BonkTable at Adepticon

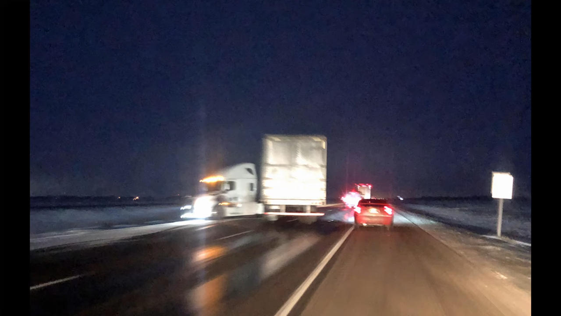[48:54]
was really fun semi drivers don't do that don't push people off the road when they're trying to pass you especially in bad weather conditions stayed in Minneapolis woke up the next day all the highways were cleared drove from Minneapolis to Winnipeg got home fine